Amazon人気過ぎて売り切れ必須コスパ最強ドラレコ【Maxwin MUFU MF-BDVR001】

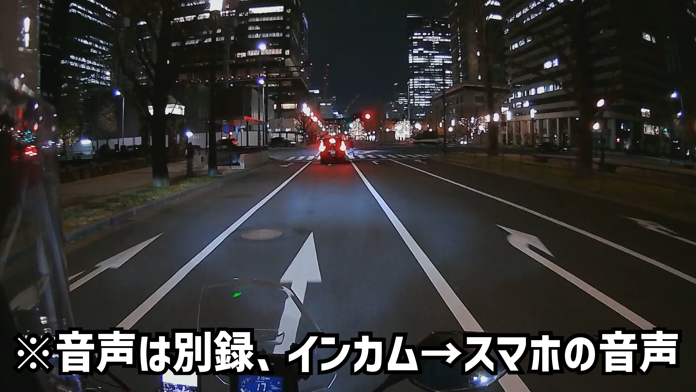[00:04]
はい、こんにちは。粉本チャンネル、粉吉です。今日ご覧になっている映像なんですけども、
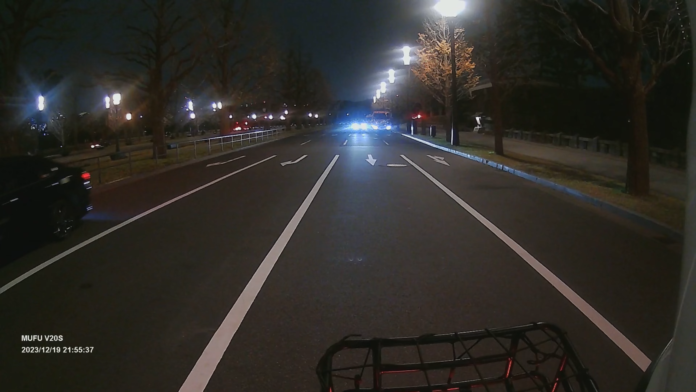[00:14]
ドライブレコーダーの映像になっています。なので前後、このような形でね、後ろも今見える状態にはなっております。
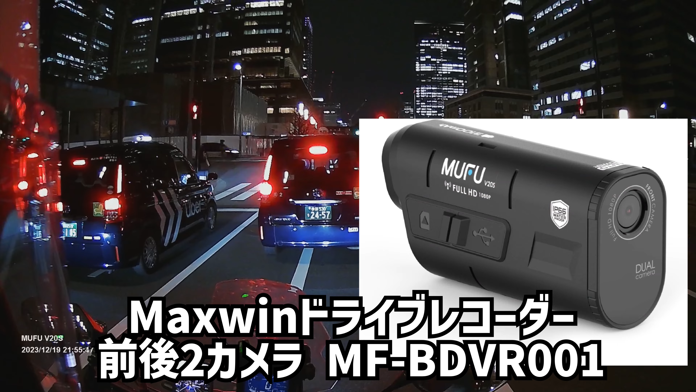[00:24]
こちらのね、ドライブレコーダーは、MAXWINから出た、新しいね、前後録画ができるドラレコーで、ヘルメットに付けるタイプのものですね。
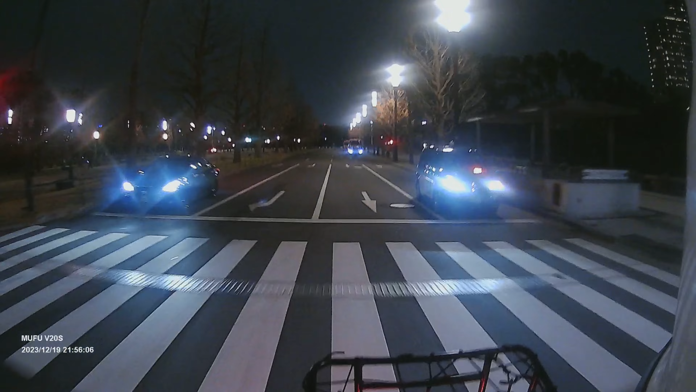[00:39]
これなんて読むんでしょうかね、ムーフーって読むのかな?そういうようなメーカーのドライブレコーダーです。
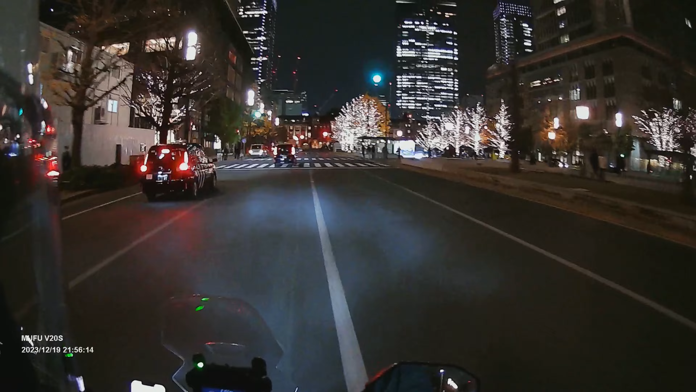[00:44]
東京駅今あれなんですね、イルミネーションやってるんだ。あ、綺麗ですね。
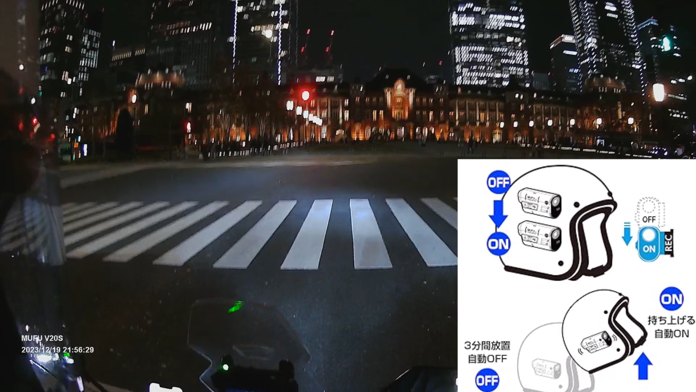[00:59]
はい、ということで、こちらのタイプはヘルメットのサイドに今付けてる感じで、
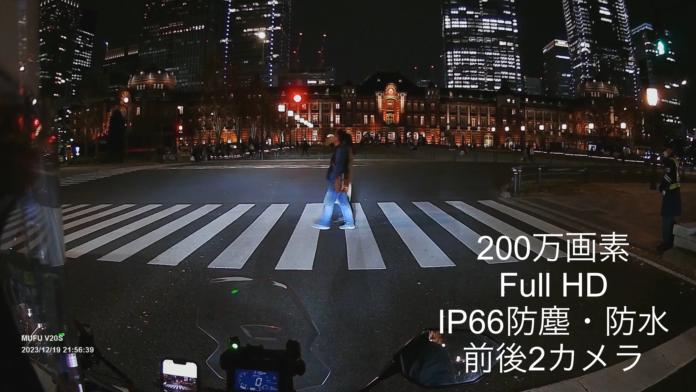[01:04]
なっています。意外と画質いいんですよね。
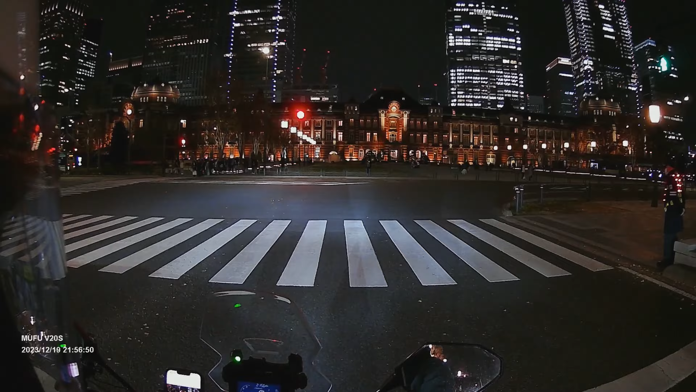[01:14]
ちょっとね、白飛びするから、ナンバーがちょっと見づらい時もあるんですけど、基本的には画質もフルHDで撮れるんですけども、なかなかいい感じのものになっています。
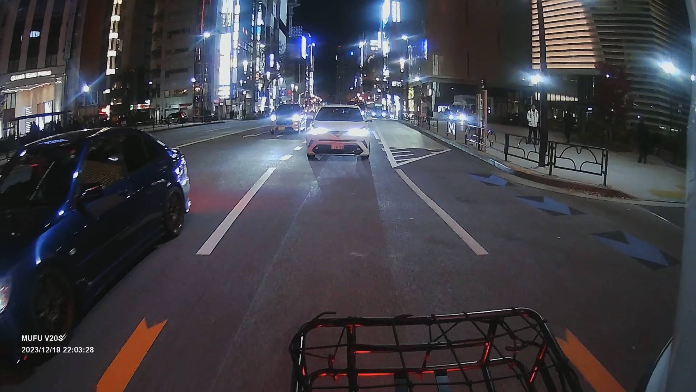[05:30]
で、今まで私が使ったことのあるバイク用のドライブレコーダーや、中華のアクションカメラに比べれば、あの画質いいんじゃないかなと思いますよね。
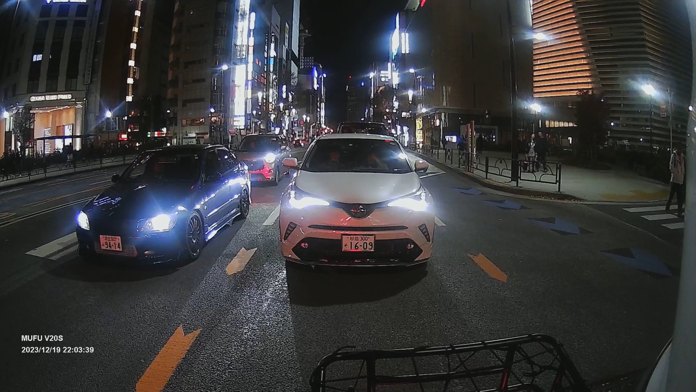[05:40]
うん、しっかり夜でも映ってる感じがします。それと、今日ね、使った時に気づいたんですけど、ファームウェアのアップデートが、アプリを立ち上げた瞬間に、新しいファームウェアがありますということで、更新できたんですよね。